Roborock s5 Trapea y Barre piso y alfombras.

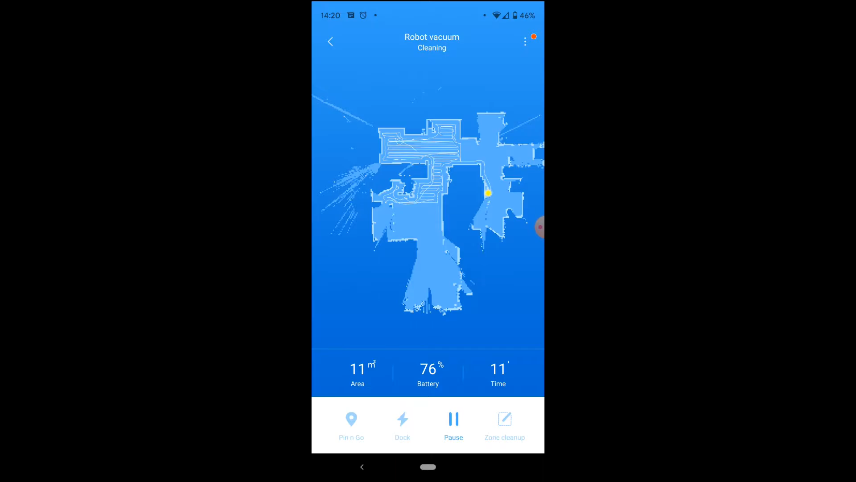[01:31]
Como puedes ver aquí en la parte de arriba tiene un aparato láser que crea un diagrama del área que está limpiando.
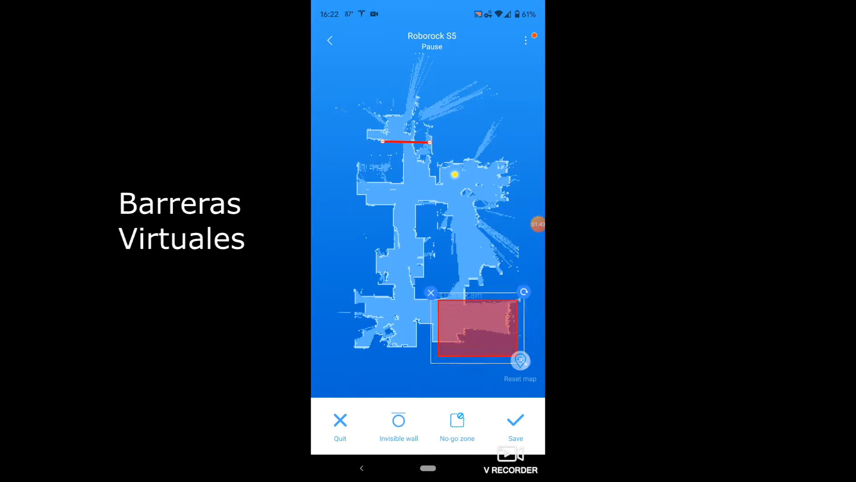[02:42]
tú puedes indicar que si no quieres que vaya debajo de algún mueble o a ciertas áreas de la casa, se mantiene donde tú le indicas.
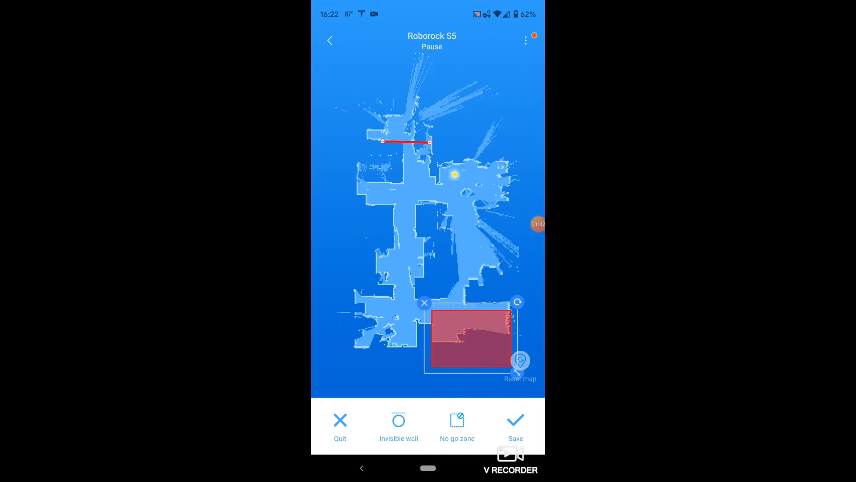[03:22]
dónde puede ir y no puede ir una vez que tú lo indicas con las barreras virtuales.